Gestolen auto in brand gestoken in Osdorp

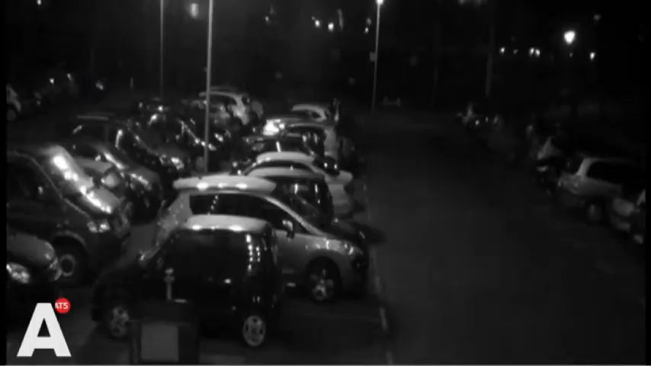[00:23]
Op de parkeerplaats zijn ze even met een auto bezig.
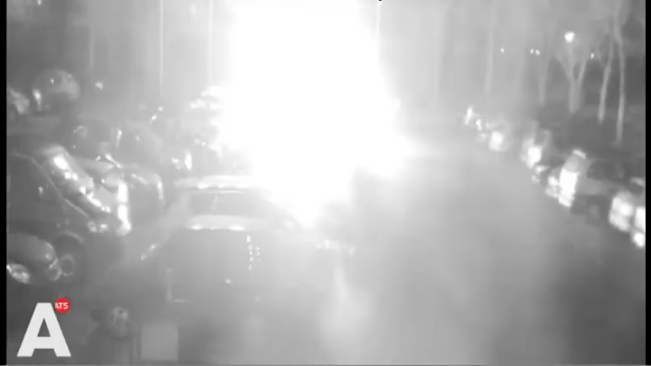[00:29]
Als één van de mannen dan iets op de auto gooit, volgt vrijwel direct een ontploffing. De auto brandt compleet uit.
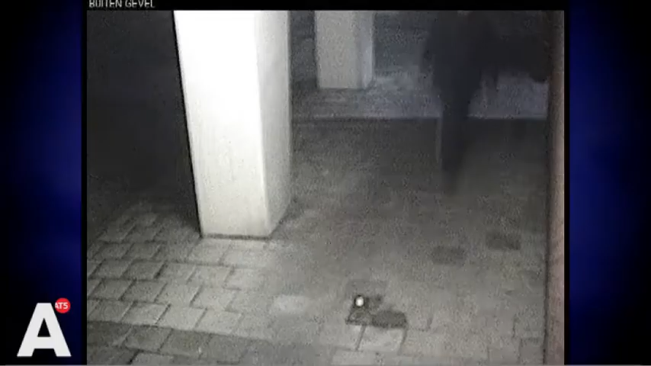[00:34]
Eén van de daders rent opnieuw langs een bewakingscamera.